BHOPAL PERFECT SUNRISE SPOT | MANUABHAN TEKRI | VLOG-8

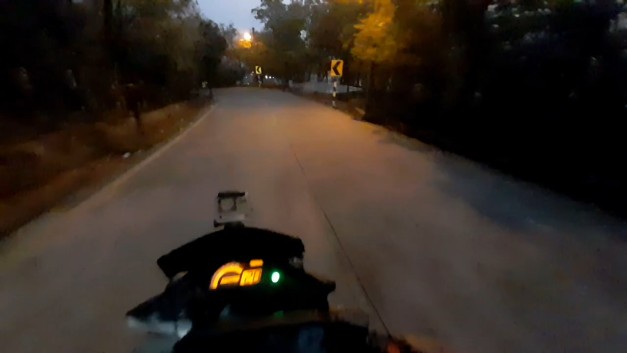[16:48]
गाड़ी सही चल रही ना, हारन बज रही है और ऐसे मोड़ों पे हारन बजाना बहुत जरूरी है भाई।
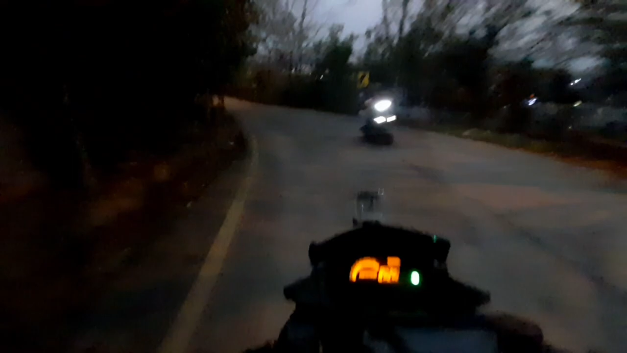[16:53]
हम लोग पहाड़ी से उतर रहे हैं, पहाड़ी से उतरने में हमें लग गया 10 मिनट, सोचो कितनी ऊपर पहाड़ी हुई, 10 मिनट नहीं लगा, 5 मिनट भी नहीं लगा भाई। तो वो ढलान थी ना, बड़ा बड़ गाड़ी अपनी बहुत ही उड़ा गई।
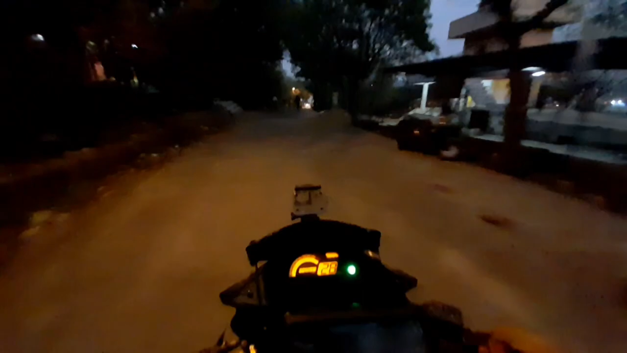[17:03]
देखो बच्चे भाई बीच बीच में दौड़ लेंगे, उड़ जाए ऐसे में जरा पकड़ हो जाए।
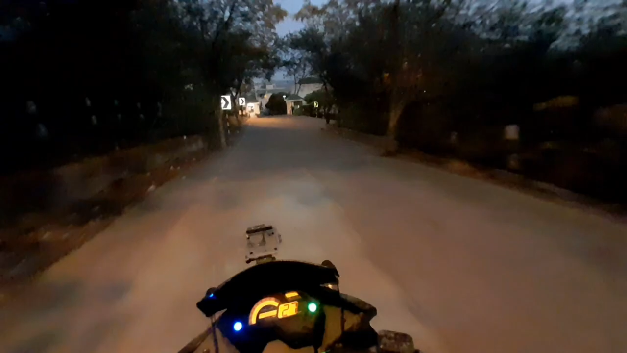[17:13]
भाई सीधे जाके इस घर में नहीं घुसना, यहाँ से रिटर्न लेना अपने को, तुम लोग अंदर घुस जाओ घर में उसके बंगले में, पता नहीं कौन सी कॉलोनी है भाई। ये देखो ये तो देखने आए थे हम लोग।
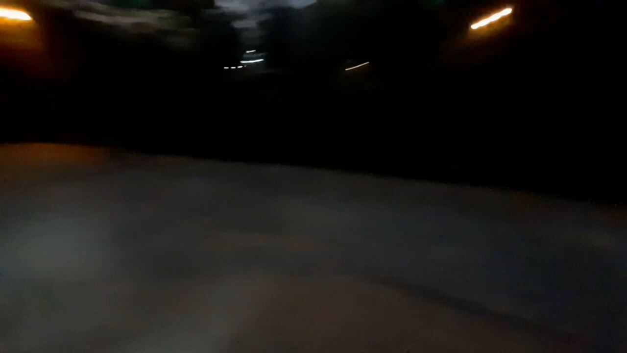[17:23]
यहाँ पे कार पार्किंग होती है भाई, उसके लिए वो झूलेगी वो है नीचे, ओके।
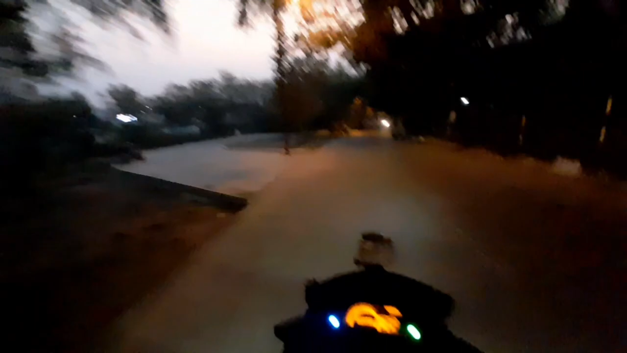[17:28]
और यहाँ से बाहर निकल जाते हैं हम लोग हाईवे से, वो तो सीधे सीधे
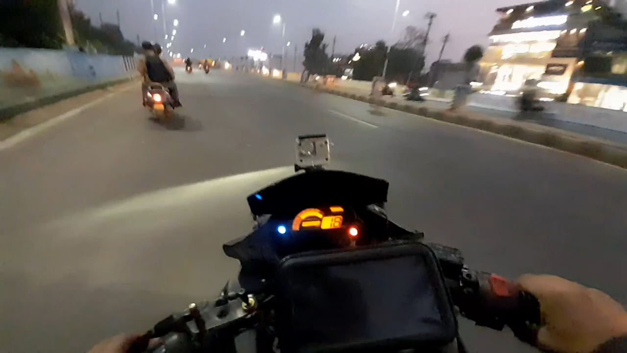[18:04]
और यहाँ से अपन ने भी लेफ्ट और बांधे करते अपनी चालू भोपाल के लिए। ये है जो हाईवे बनाया बड़ा प्यारा भाई, पूरे फ्लाई ओवर यहाँ पर 5 फ्लाई ओवर है, थोड़ी 4 फ्लाई ओवर है ऐसे ही।
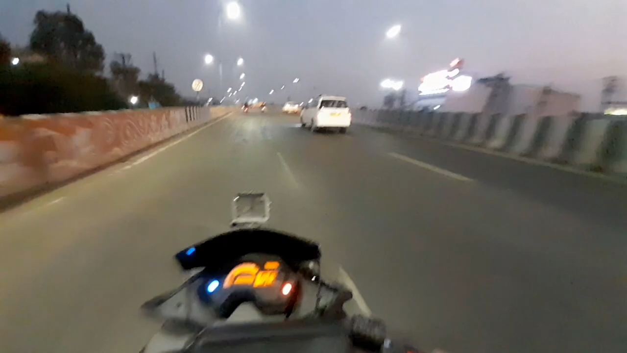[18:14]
यहाँ पे आप नॉन स्टॉप गाड़ी हवा सकते हो कितनी चाहे उसकी तेजी से, लेकिन आपको कोई नहीं आएगा तो जिसमें डिवाइडर ना ही कुछ भी नहीं है। यहाँ से एयरपोर्ट पर नॉन स्टॉप गाड़ी चल रही है, चेहरे अरे कुछ पीछे दस दस तक जो पीछे जितना हमने लड़के को लिफ्ट की बाहर पीछे बैठी ठंडी लगा